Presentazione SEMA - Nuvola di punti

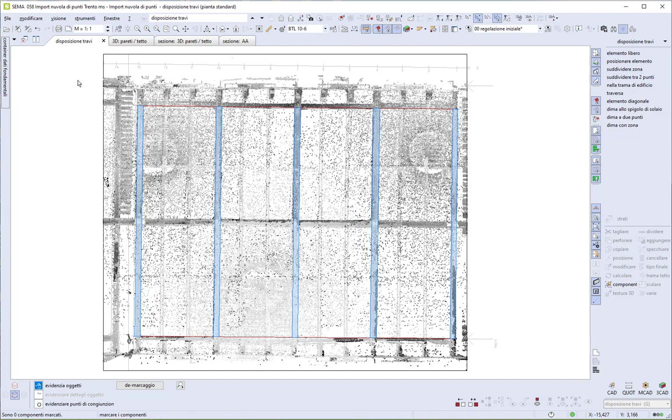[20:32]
verifiche modificare eventualmente la dimensione di qualche trave inserita e anche spostarla per allinearla ancora meglio alla nuvola di punti verificando questa larghezza vedo che qui la vecchia trave era forse 27 o 28 cm quindi posso ancora modificare questa che ho inserito io e poi vado anche ad allinearla un po' meglio allo spigolo sinistro
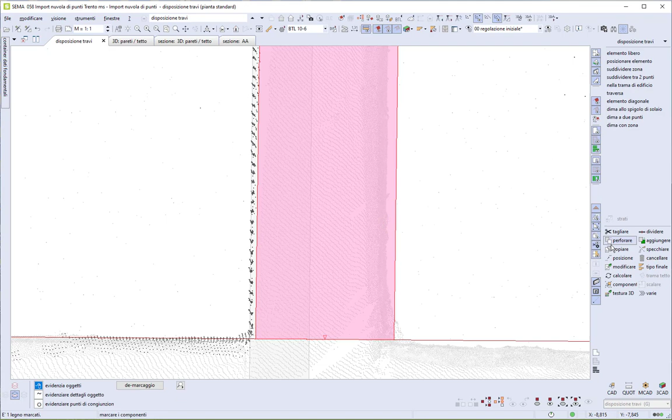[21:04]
ok decisamente meglio così
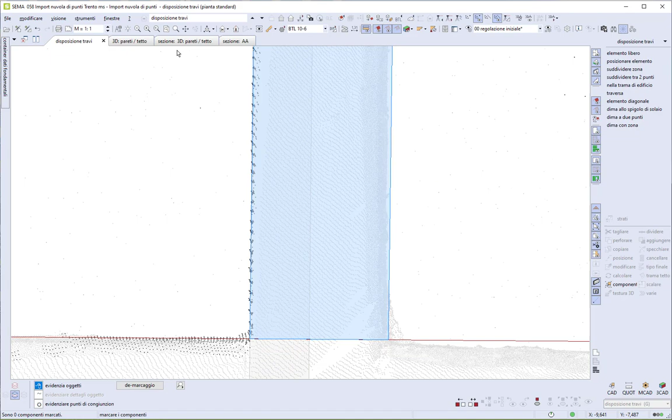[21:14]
bene diamo di nuovo un'occhiata al nostro rilevo posso spegnere i legni che abbiamo inserito fino adesso dobbiamo solo valutare ora come procedere c'è da
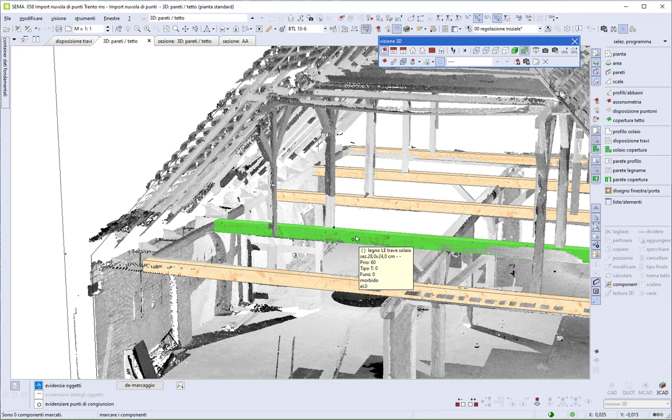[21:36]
inserire tutti i montanti i pilastri in legno con le saette abbiamo la
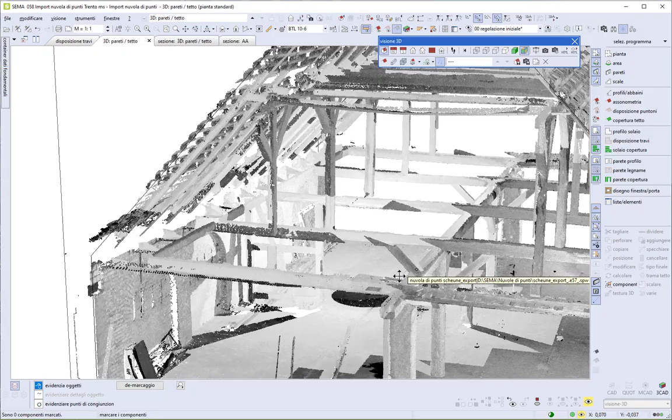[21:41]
trave portante centrale quindi potremmo anche adesso andare a inserire questa
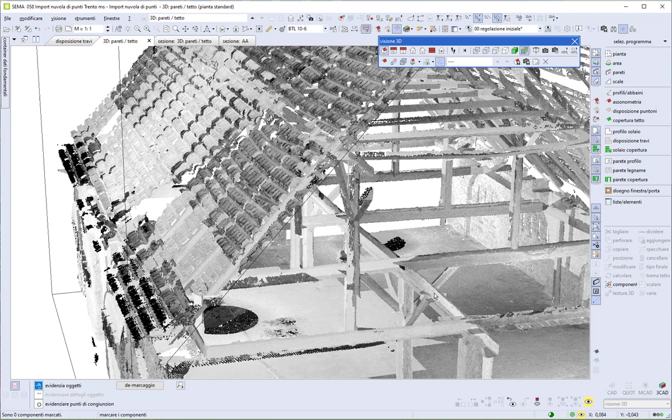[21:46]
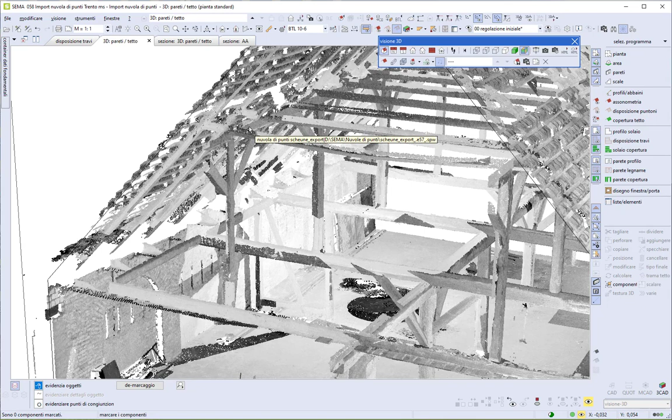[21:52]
poi ci saranno anche gli arcarecci di sostegno dei travetti del tetto riferiti al soppalco quello con i tiranti a livello superiore
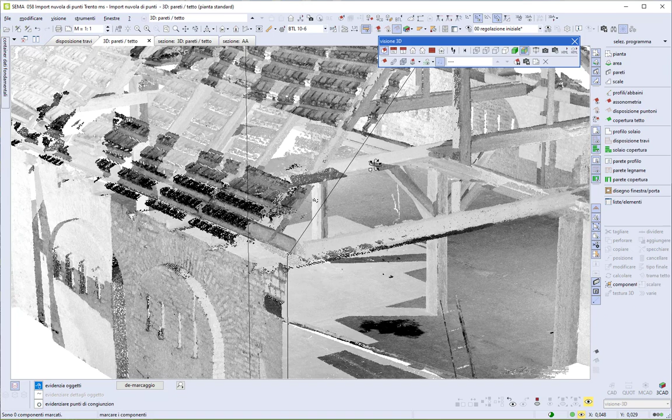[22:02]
torniamo nella vista dall'alto per inserire la rompitratta centrale
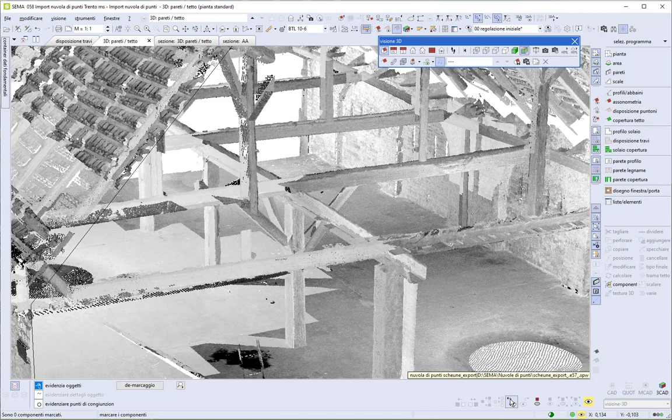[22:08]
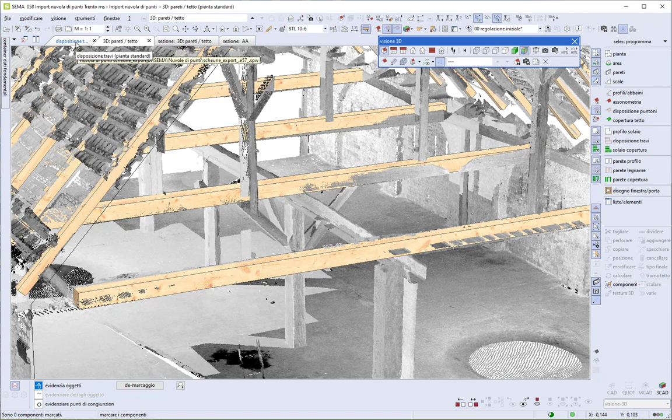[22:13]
è abbastanza chiara la visibilità della posizione della rompitratta centrale però in questo caso preferisco inserirla con un
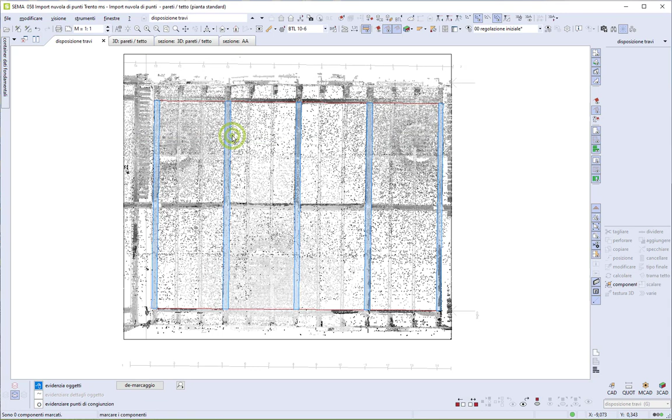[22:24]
legno di parete quindi creando un piano di lavoro verticale così abbiamo l'opportunità di vedere anche delle altre informazioni dato anche che poi dovremo inserire pilastri e saette a sostegno di questa rompitratta
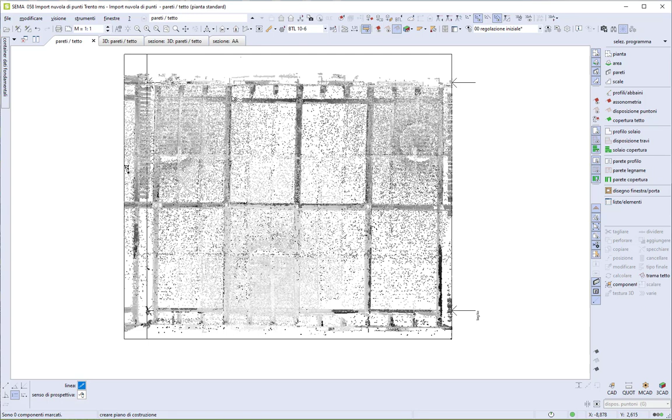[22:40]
vado quindi a definire un piano di costruzione scegliamo il punto da dove iniziare
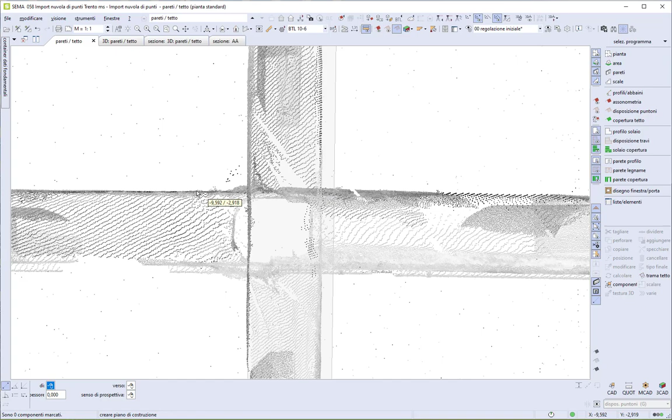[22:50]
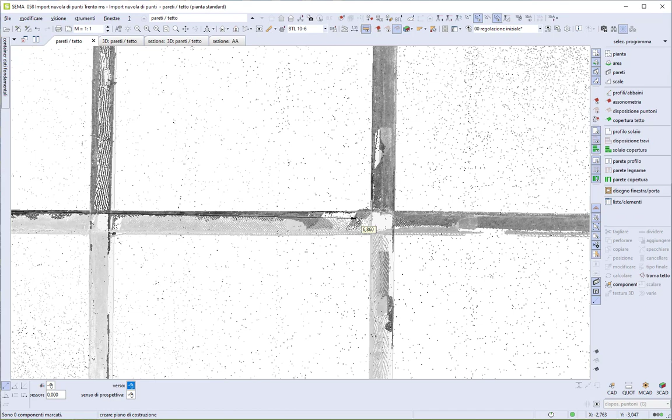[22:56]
un secondo punto per stabilire la direzione del piano di costruzione e quindi anche per l'inserimento poi dei legni di parete
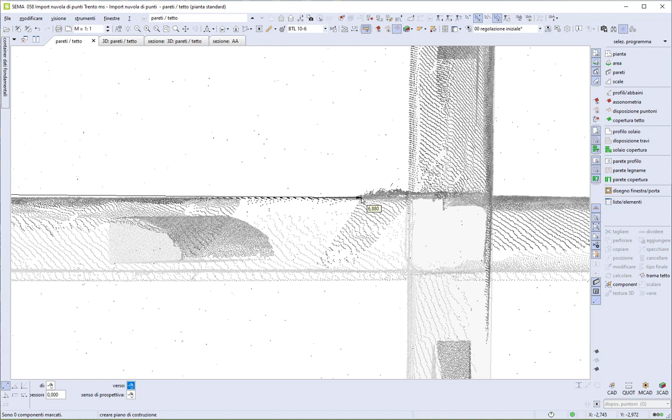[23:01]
stabiliamo uno spessore di questo piano
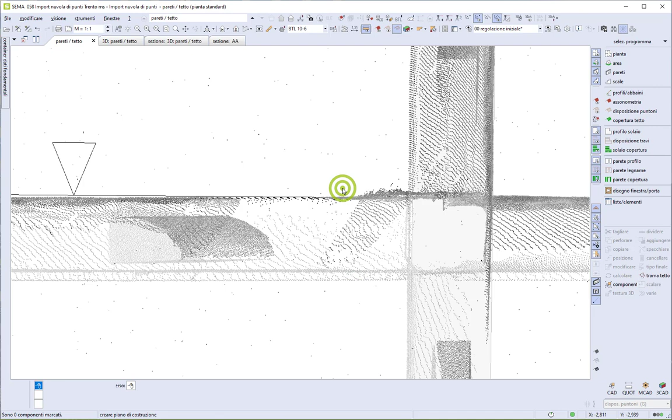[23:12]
di costruzione verticale anche se poi realmente i legni che andiamo a inserire possono avere le dimensioni che desideriamo
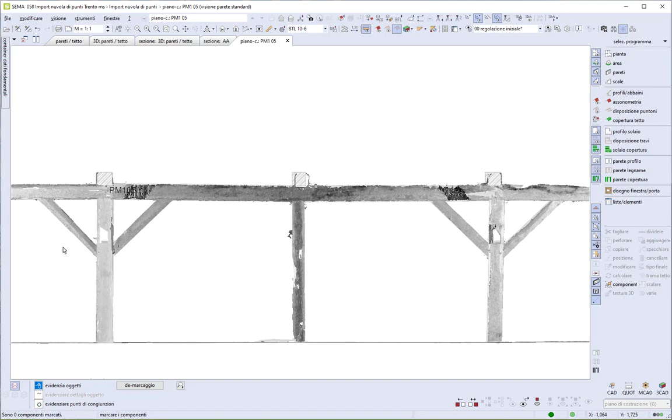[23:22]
abbiamo un'ottima vista dei legni rilevati con il laser scanner possiamo notare anche la posizione delle travi dei solaio che abbiamo già inserito
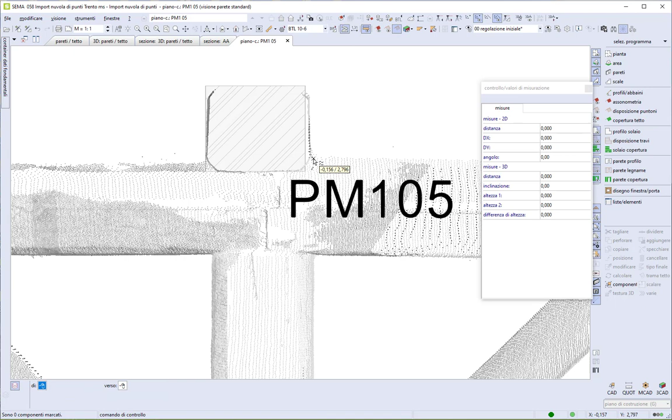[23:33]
rileviamo quella che era l'altezza della trave circa 27 cm quindi poi inseriva una trave alta 28 cm
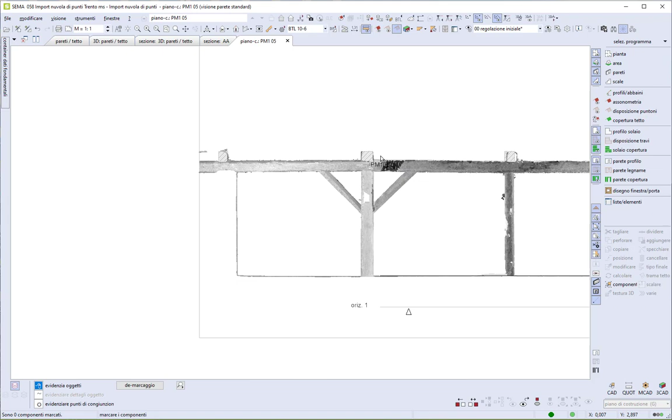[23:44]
vediamo la situazione della trave solaio posata prima rispetto a quella vecchia esistente che era un
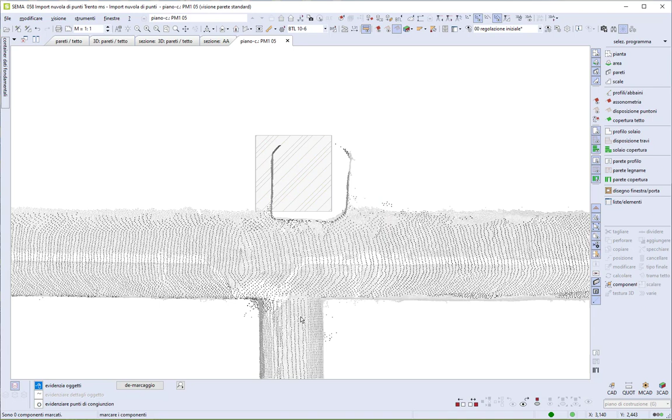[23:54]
po' spostata un po' disassata rispetto alla verticale del pilastro e anche un pochino ruottata attorno all'asse questo è un vantaggio della nuvola di punti questi milioni di punti tutte le informazioni che possiamo ottenere